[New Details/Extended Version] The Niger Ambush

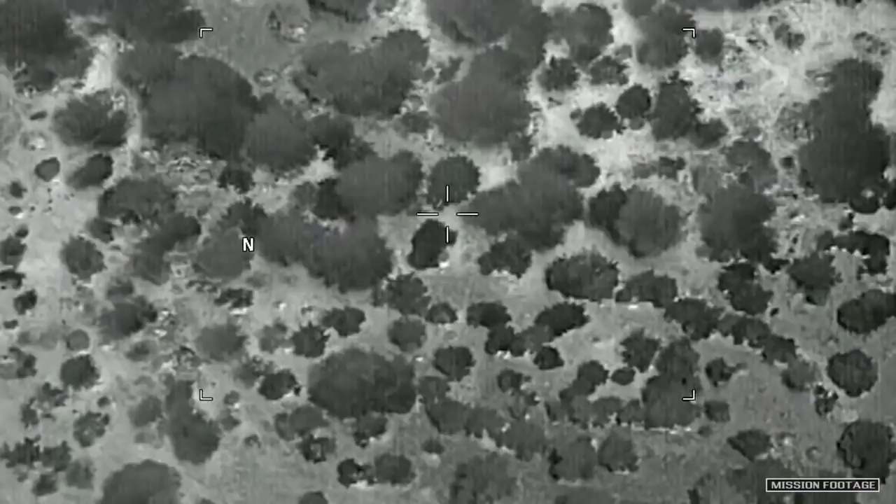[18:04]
at 1320 and 1325 hours.
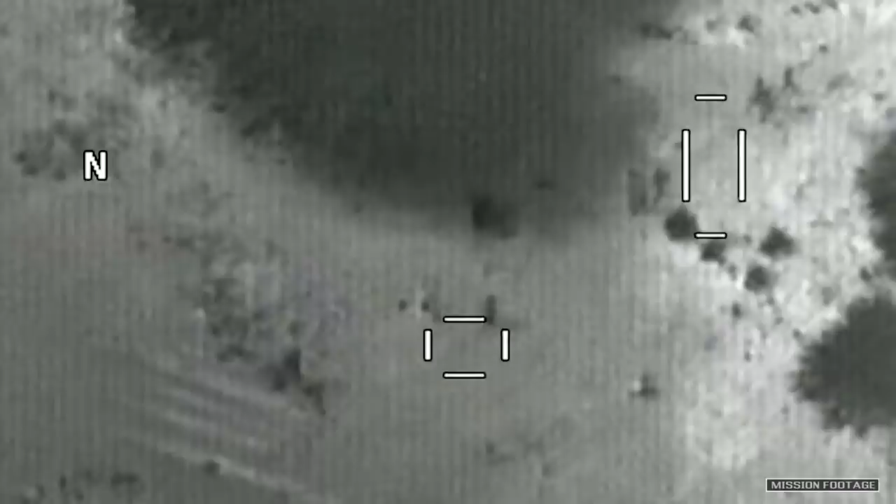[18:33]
This caused the enemy elements to rapidly depart the area.
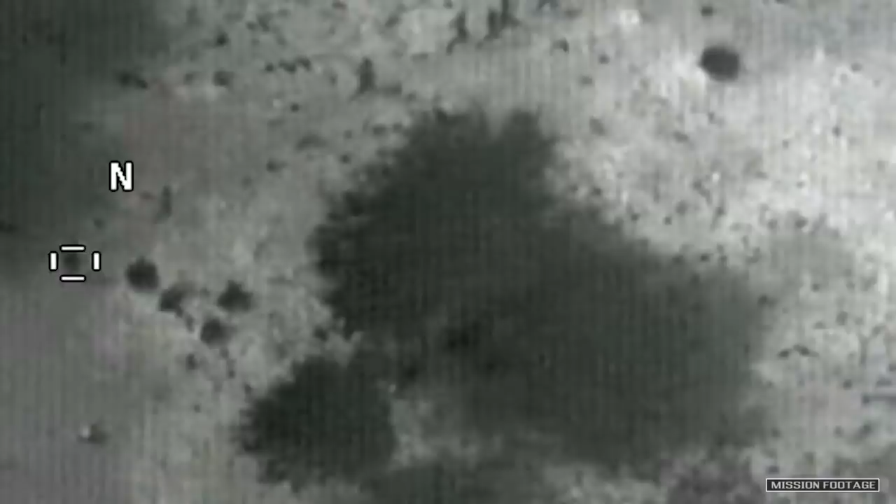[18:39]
French helicopters arrived in the vicinity at 1600 hours and searched for the team for 40 minutes.
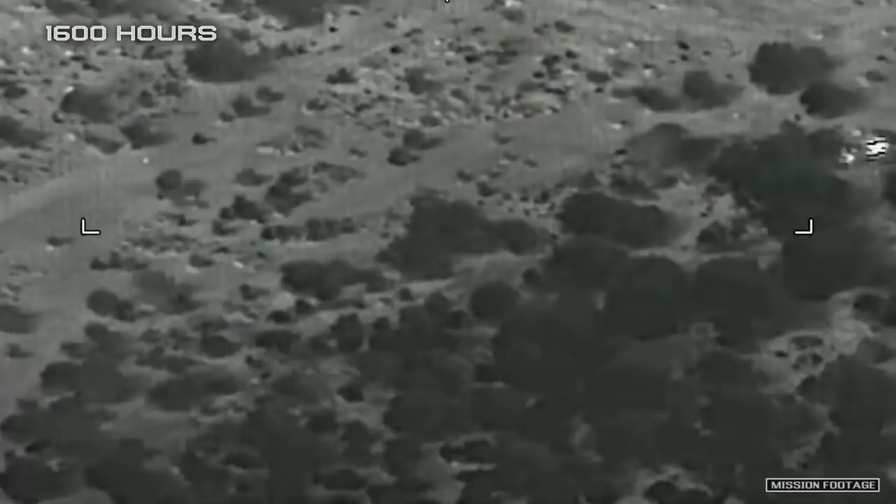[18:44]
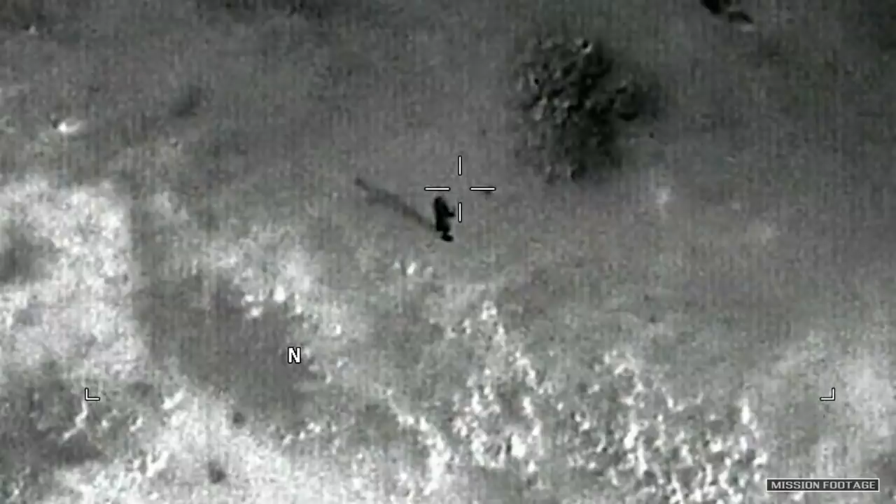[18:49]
A team member moved into a clearing, waving an American flag to the helicopters to establish their identity as friendly forces.
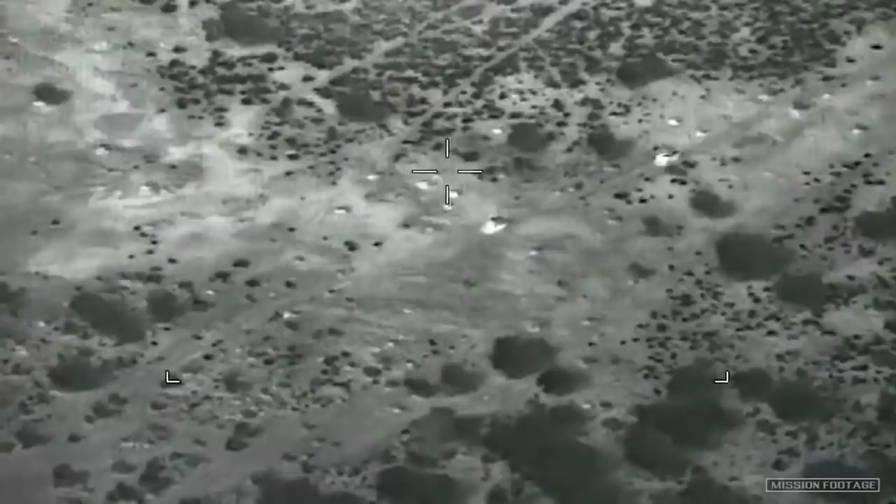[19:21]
Concurrently, a Nigerian response force arrived by vehicle at the team's location and mistook the team for enemy forces,
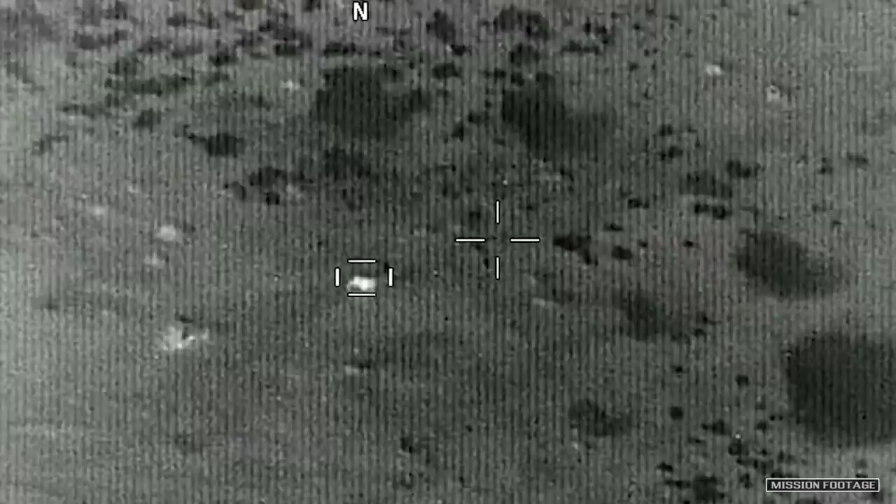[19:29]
firing on them for 48 seconds with automatic weapons, until they were positively identified.
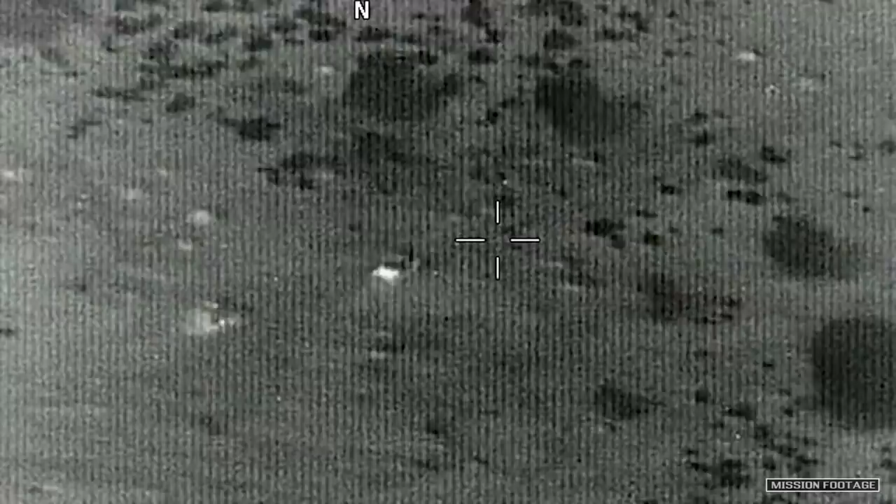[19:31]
Fortunately, no one was injured further.
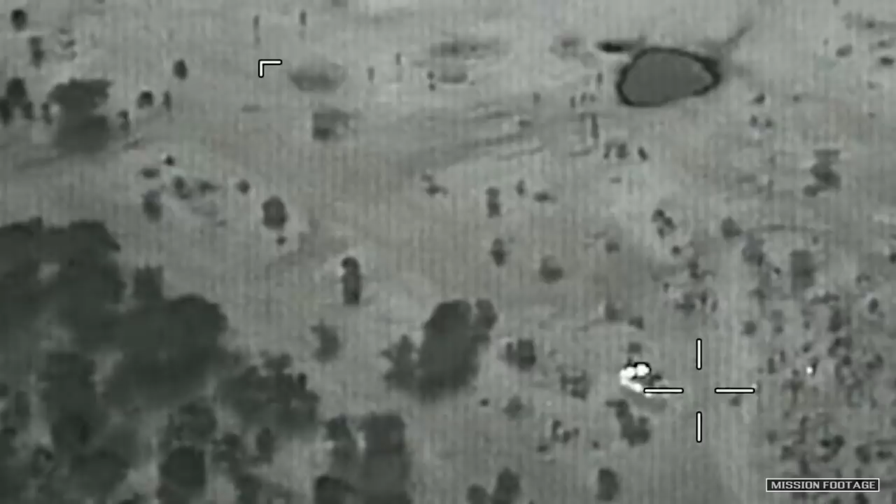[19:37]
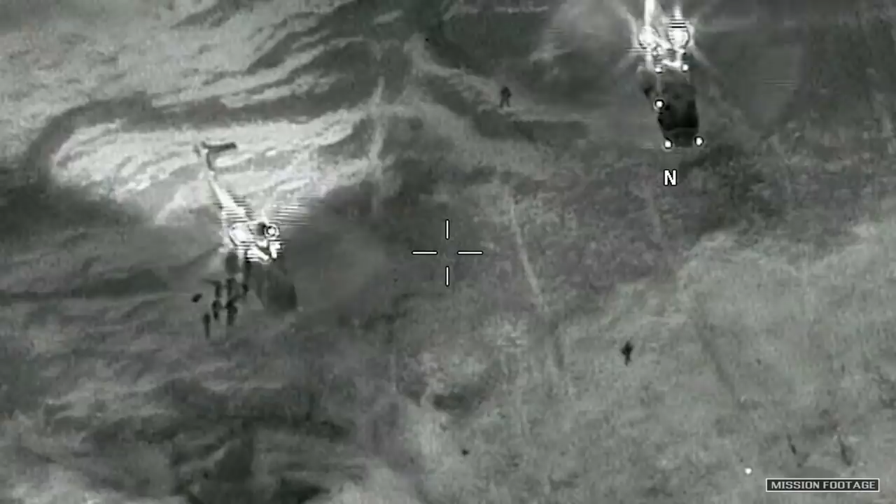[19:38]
French commandos and Nigerian forces secured the landing zone,
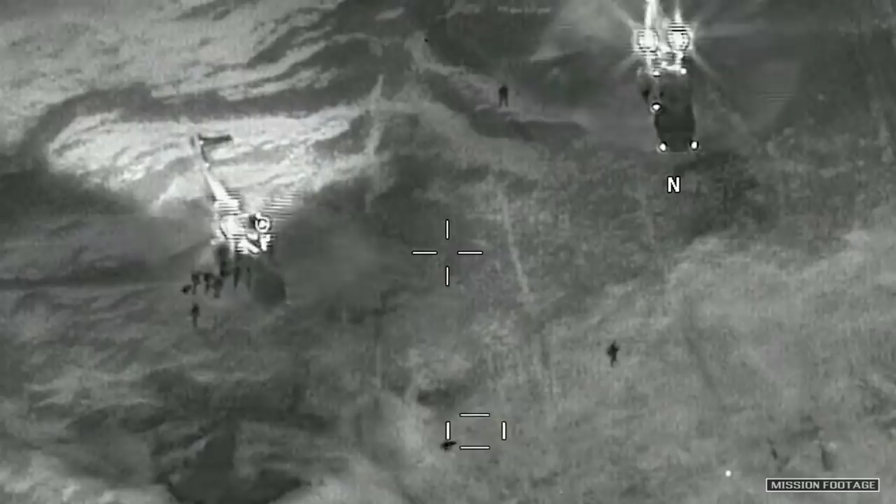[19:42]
enabling the French helicopters to land at 1655 hours.
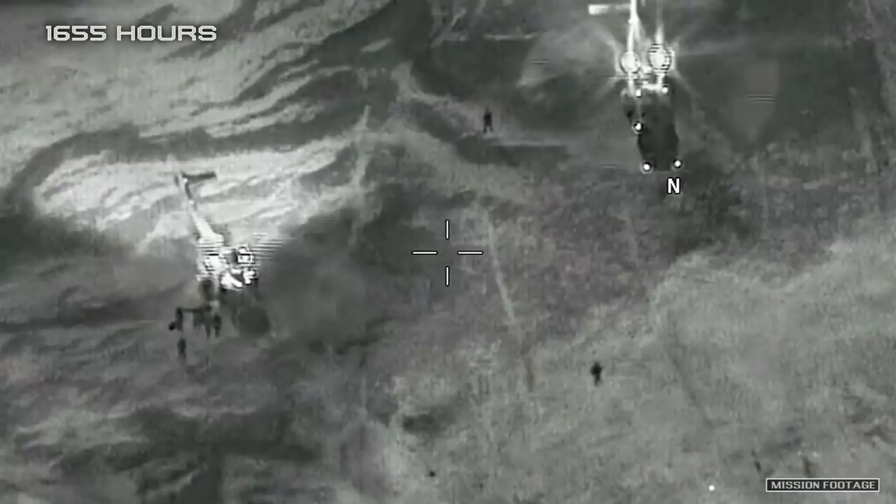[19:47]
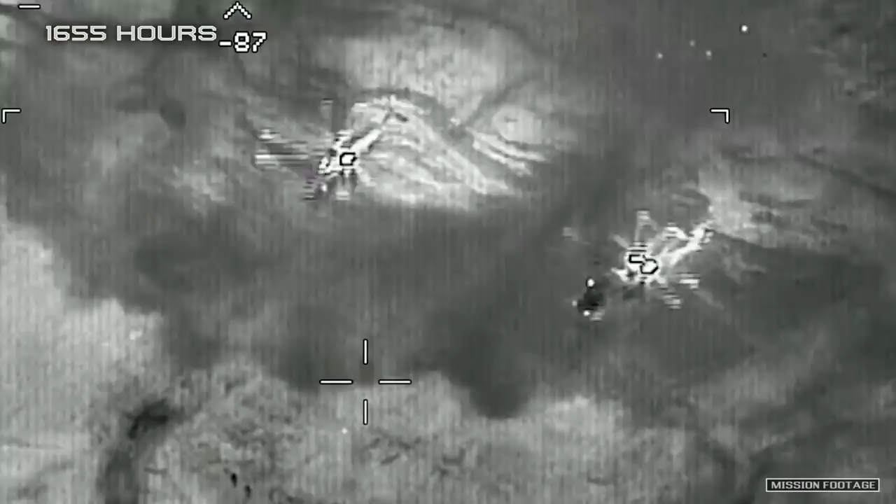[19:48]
French commandos and evacuate the team 31 minutes later.
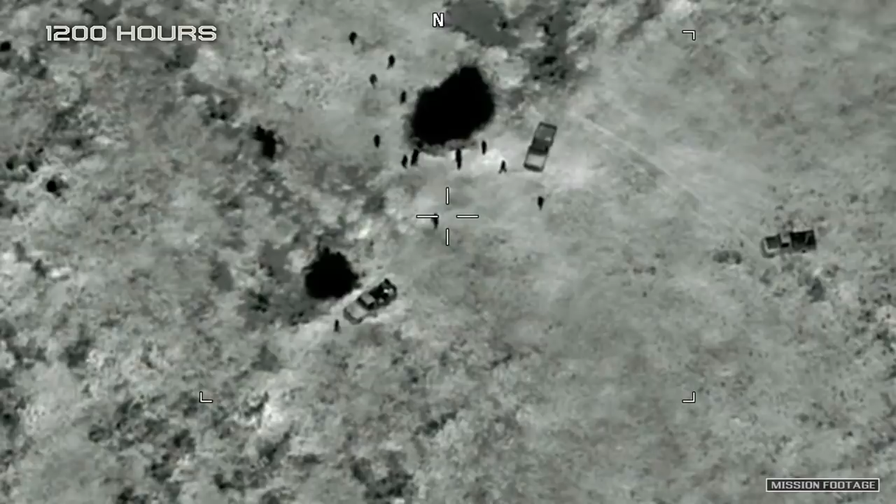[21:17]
At 1,200 hours, the Nigerian military arrived at the location of Sergeant Le David Johnson.
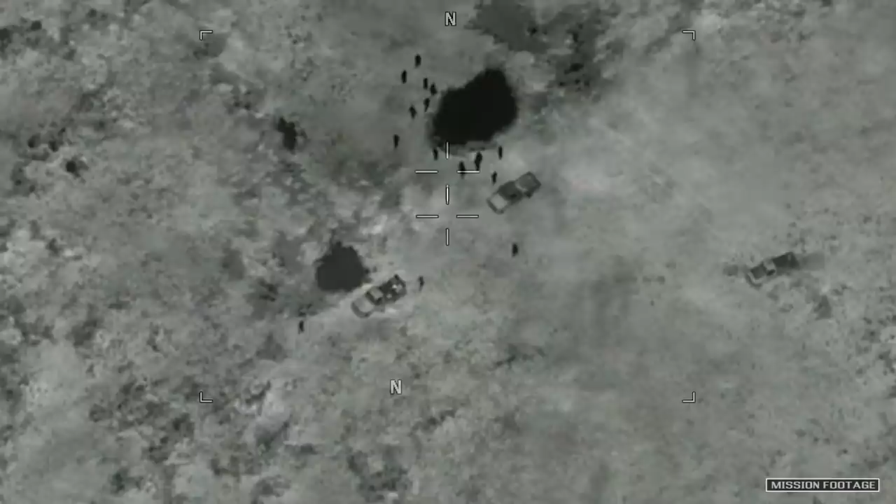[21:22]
When Sergeant Johnson was found by Nigerian forces, he was beneath the dense canopy of a thorny tree.
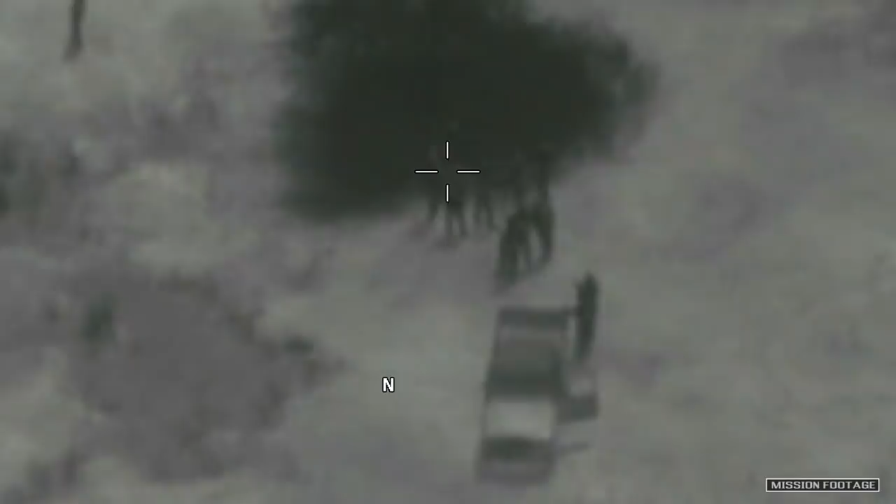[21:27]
Sergeant Johnson was found lying on his back with his arms to his sides.
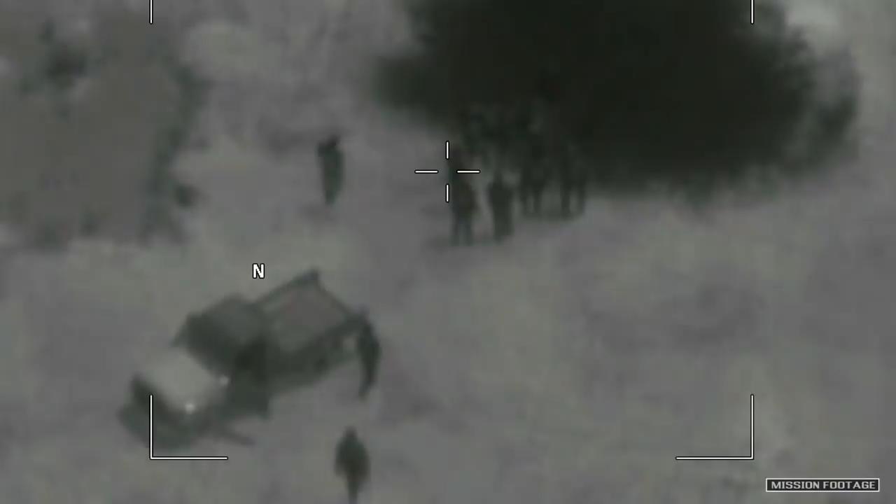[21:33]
His hands were not bound. Sergeant Johnson was clothed, though his boots and serviceable equipment had been removed by the enemy. The investigation determined Sergeant Johnson was not captured alive.